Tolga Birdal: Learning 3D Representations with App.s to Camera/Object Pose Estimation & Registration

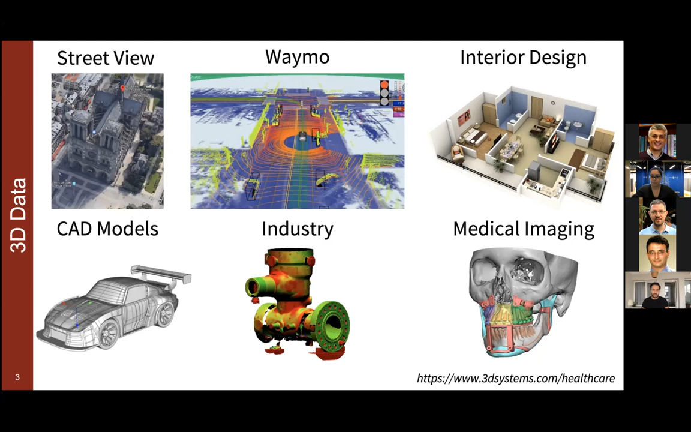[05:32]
Or neural networks at least. But 3D neural networks or, or handling 3D data is just really new, right? It doesn't have such a history. So how does this data come? Well, you know, when you, when you, when you want images or photographs, you just take a 2D camera and, and go out and take a shot. And that's your, to the image, right? It's very easy. And 3D is now as just as easy, just as easy as a, as a 2D image, right? You, you take a 3D camera and, and capture the, that scene and you get a 3D model immediately. And so thanks to these advances in, in, in commodity sensors, basically.
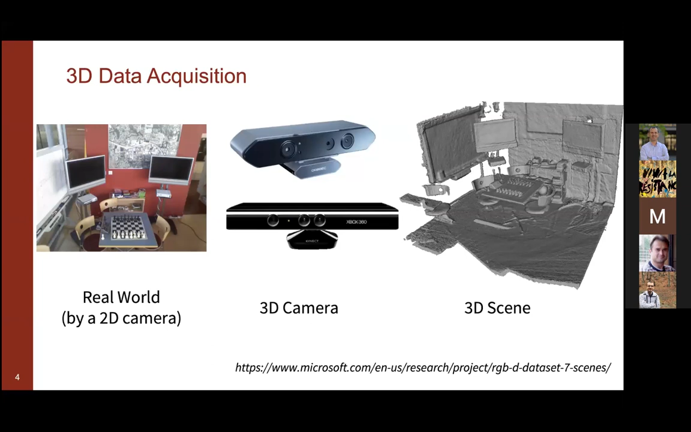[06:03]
Okay. So how can we acquire this 3D data?
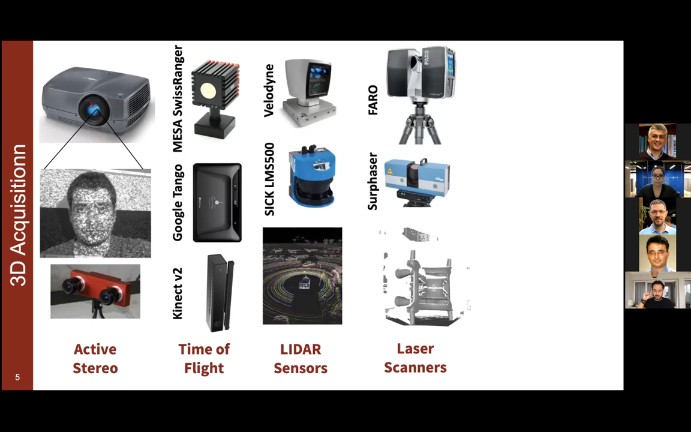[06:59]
And there are laser scanners where, where a laser beam is, is, is projected along the sphere to the world. And, and the data is, is, is captured that way. And we can, we can artificially augment the real world with certain markers and then measure their positions. So this is called photogrammetry. There are actually more ways to acquire 3D. I did not even speak of medical imaging or volumetric acquisition, right? All these things are, are for acquiring points from the scene. Cool.
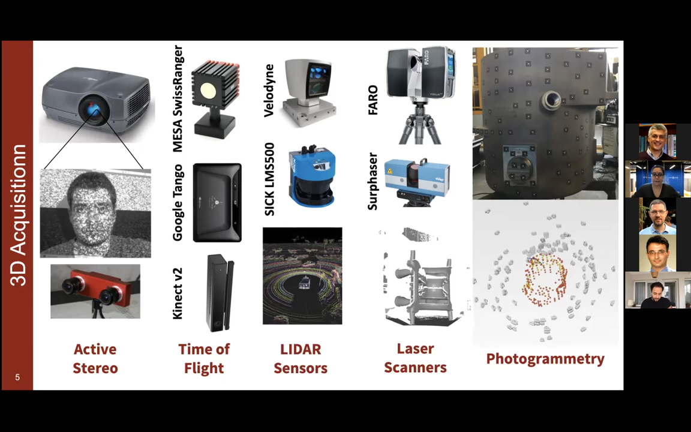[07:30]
So we have, we have many ways and therefore we have many, many data modalities as you see, right? I mean, I did not even really get into certain aspects such as the, the surface of projection.
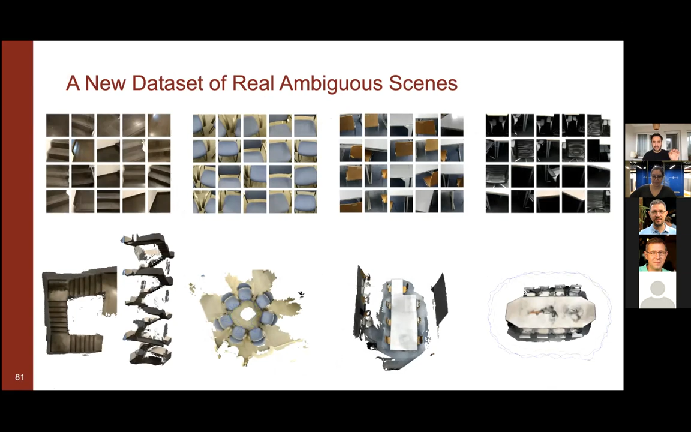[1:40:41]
So we have all these shots, which is hard to identify. You can only do that by identifying the probability distribution of some sort. And the nice thing about this is we give you the mods so that you can compare the ground. You can compare, for instance, how much of the mods you have covered.
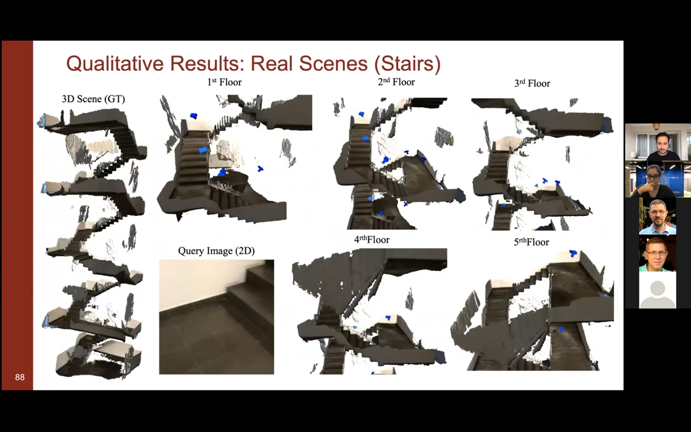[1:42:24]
And sometimes, you know, MC drop out like, like algorithms, they just predict the wrong mode, right?